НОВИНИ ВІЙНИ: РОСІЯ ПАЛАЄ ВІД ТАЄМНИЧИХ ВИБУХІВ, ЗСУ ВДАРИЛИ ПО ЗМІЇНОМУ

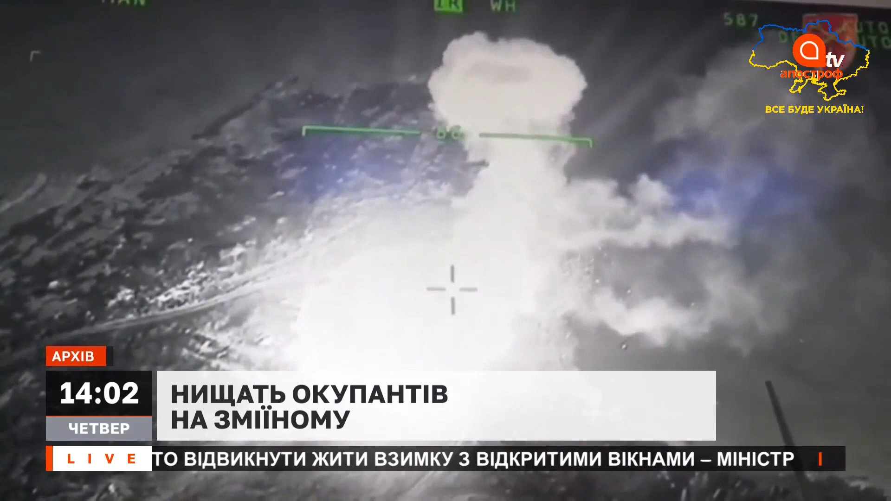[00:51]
Загалом за день окупаційні війська втратили на півдні України ще 49 людей, повідомляє оперативне командування «Південь». Однак ці дані не остаточні. Напередодні військовики повідомляли про удар по захопленому росіянами острову, унаслідок чого гарнізон окупантів, як зазначається, зазнав суттєвих втрат.